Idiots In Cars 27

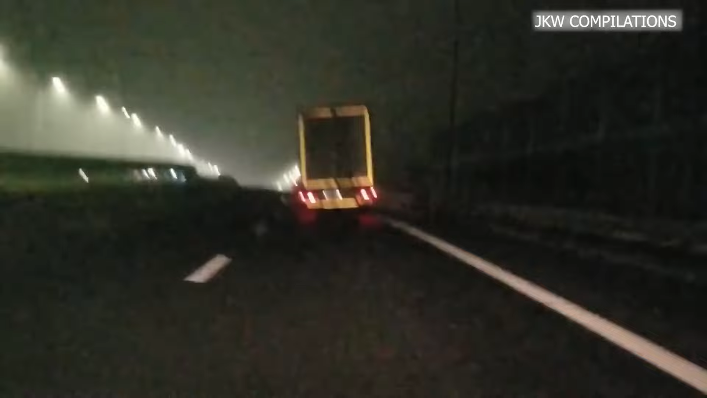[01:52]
And not only that, but he's going over the speed limit for trucks.